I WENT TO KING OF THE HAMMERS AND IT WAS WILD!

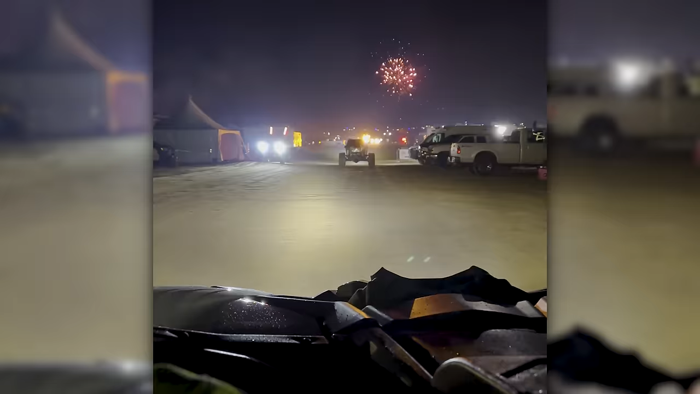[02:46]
And then I just went and cruised around in the CanAm, kind of checking out the local spots.
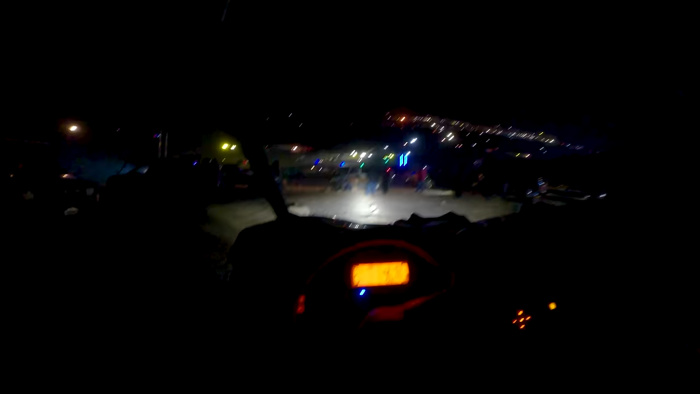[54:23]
Uh-oh, you roll over a rock. Yep. Yeah, don't drive over that, buddy. So you guys just gonna leave that in the middle? Huh. Cool.